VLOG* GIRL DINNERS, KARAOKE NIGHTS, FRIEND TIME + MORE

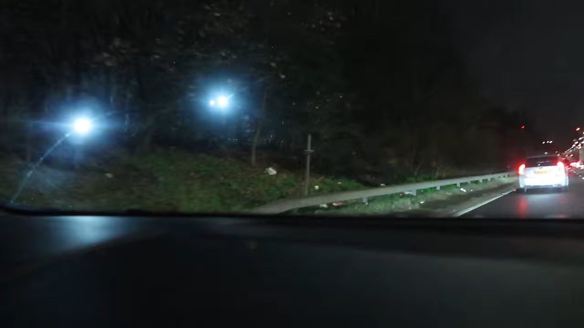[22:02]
Hope you guys can see that, because I just flipped my camera about, like, whatever. Oh, shame, there's a broken down car, literally just below. I mean, after.